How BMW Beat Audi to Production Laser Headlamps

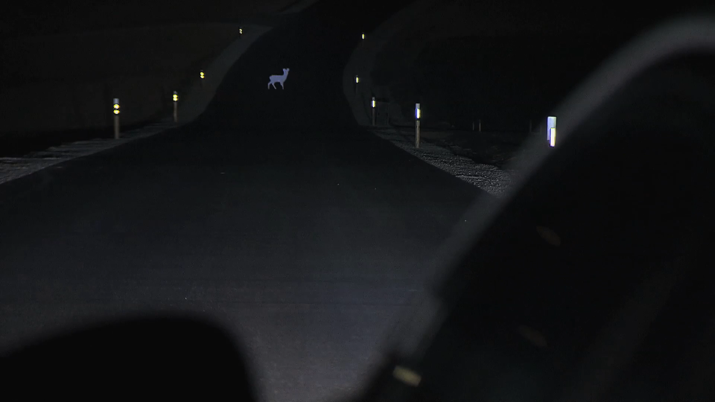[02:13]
The lasers are disabled below 37 miles an hour and come
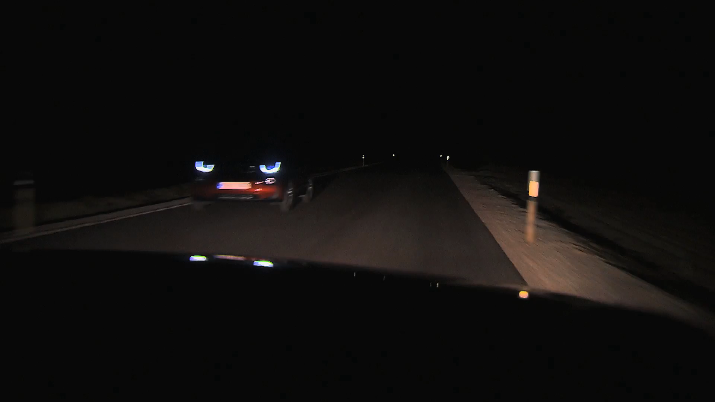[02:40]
Try to flash oncoming cars and then only get a taste of the LEDs. But once the road is clear and the laser beams are on, the effect is stunning.